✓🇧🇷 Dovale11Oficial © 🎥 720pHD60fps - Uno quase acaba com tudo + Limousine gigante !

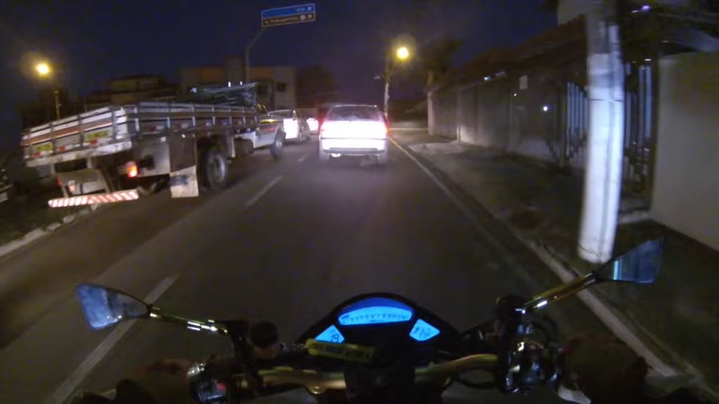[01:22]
Horáriozinho meio sinistro, né? Aqui tá todo mundo saindo do trabalho, indo pra casa, ou já tá indo pra faculdade,
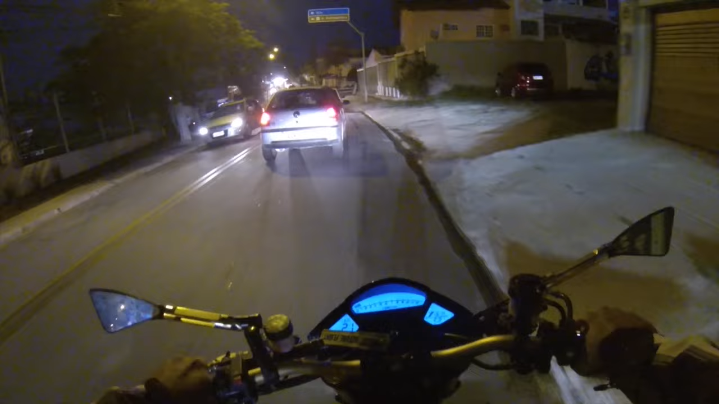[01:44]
pro colégio Aqui tem um buraco, não dá pra passar não É...